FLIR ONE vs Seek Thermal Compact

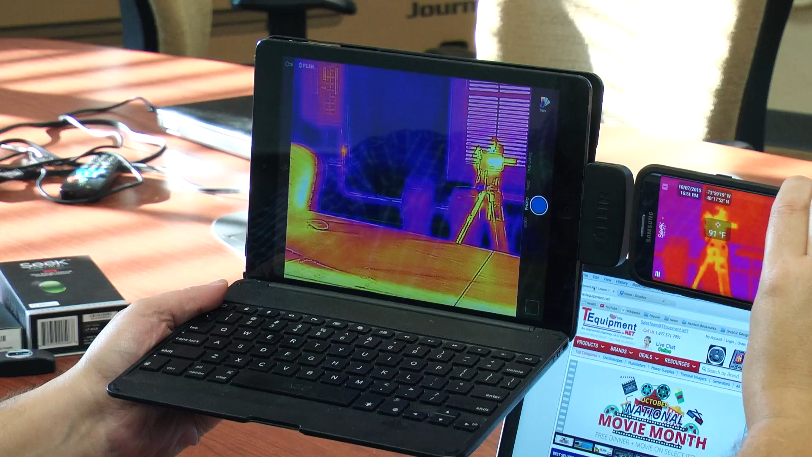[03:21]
so there's the other camera that we're looking at, so you can kind of get how the two images differ as you're looking at them. So,
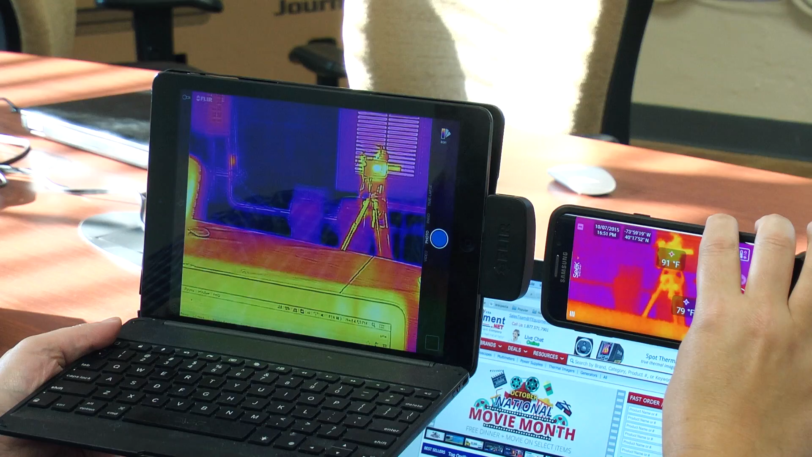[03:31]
this gives you a quick idea of how the FLIR 1 looks compared to the Seek. If you have any questions, please feel free to comment or give us a call, and we'll be happy to talk to you about it. Thanks very much.